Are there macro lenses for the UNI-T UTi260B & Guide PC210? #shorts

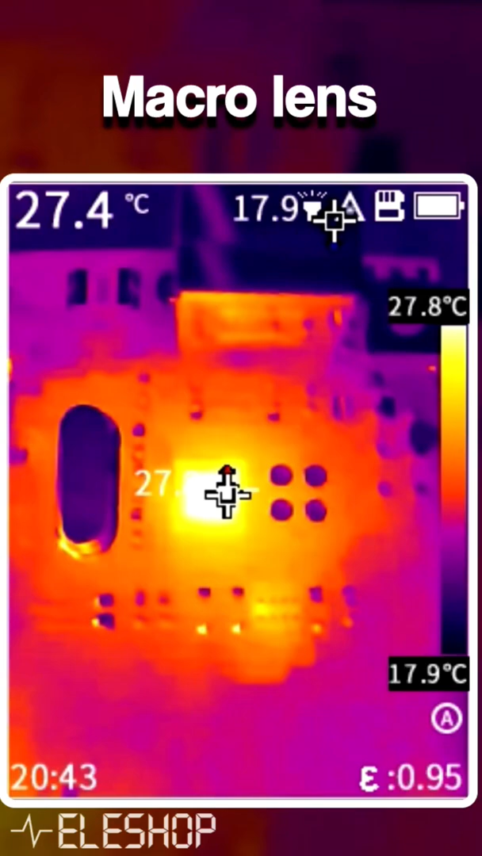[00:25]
On screen: spot 27.4°C, scale top 27.8°C, scale bottom 17.9°C
As you can see there's a lot more detail visible on the footage with the macro lens compared to the footage without the macro lens.